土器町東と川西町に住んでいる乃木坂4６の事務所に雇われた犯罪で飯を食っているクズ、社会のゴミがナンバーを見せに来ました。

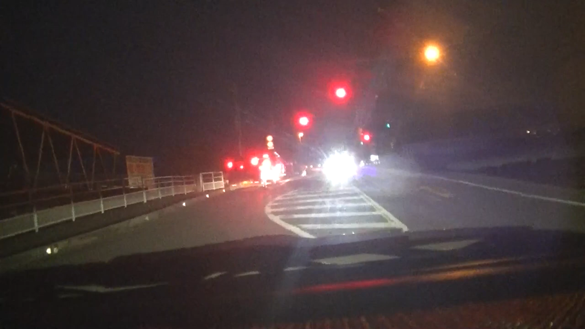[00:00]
8888、ソウの84つ、犯罪者です。
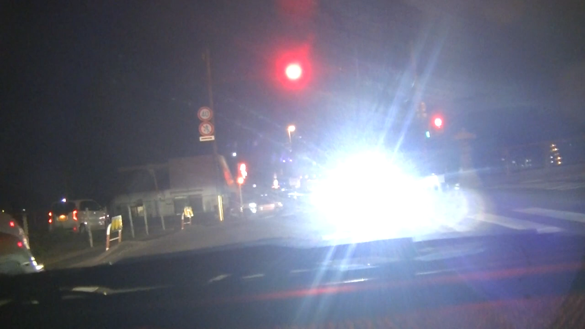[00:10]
まぶしい、あの車。ソウの84つ、プリウスかね。前から怪しい車がいっぱい来おる。
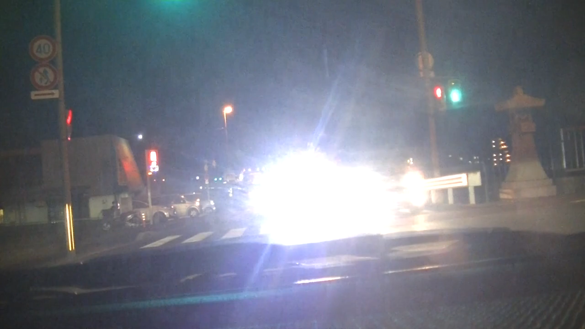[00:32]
緻密のトラック
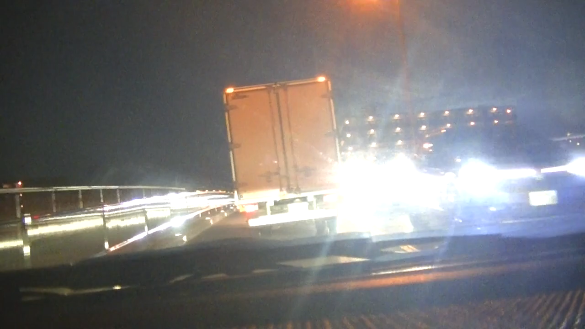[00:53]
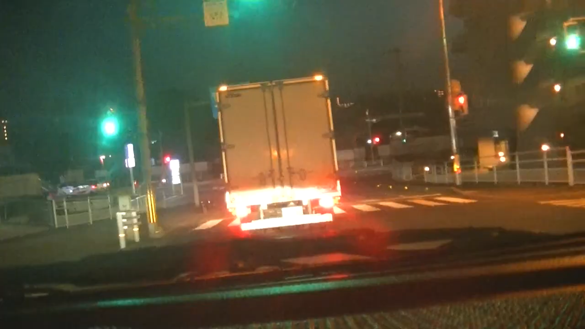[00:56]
888、このトラックさえな。
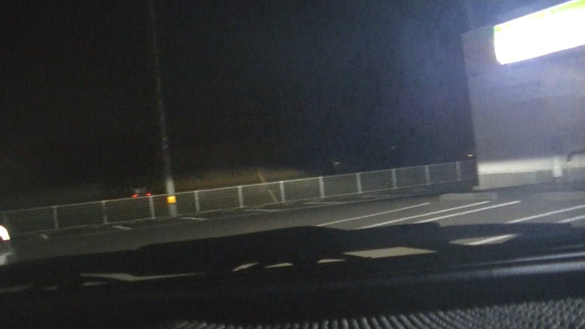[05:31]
ラーの7716のワゴン、ハーの3番の白い SUV、